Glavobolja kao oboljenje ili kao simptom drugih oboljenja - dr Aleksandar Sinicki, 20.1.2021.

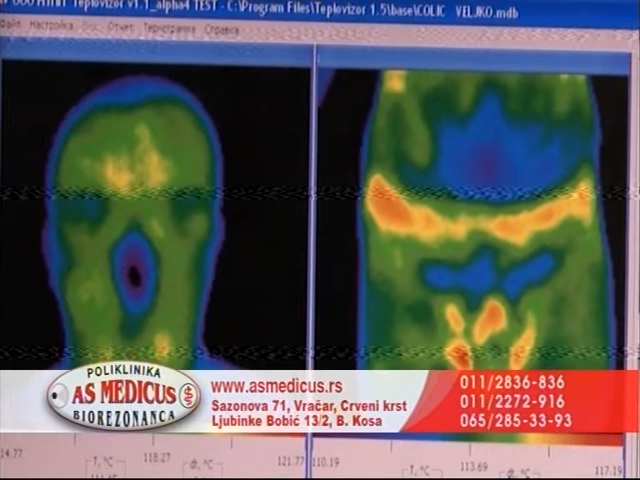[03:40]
Jer mi ovde u roku od sad vremena
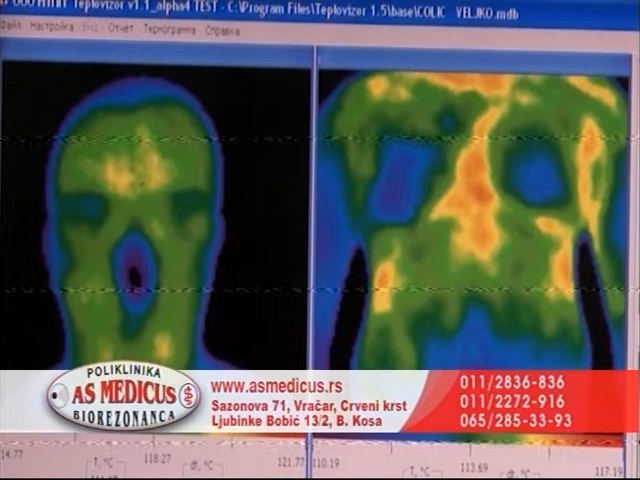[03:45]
možemo da kompletno stanje organizma vidimo i da vidimo uzroke glavobolja.